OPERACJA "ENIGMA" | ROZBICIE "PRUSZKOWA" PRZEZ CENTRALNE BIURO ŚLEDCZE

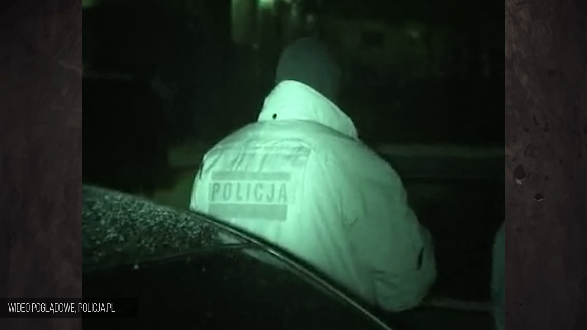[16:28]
Gdy przesłuchiwano świadków koronnych, okolicy strzegli antyterroryści oraz funkcjonariusze z Wydziału Ochrony Świadków CBŚ.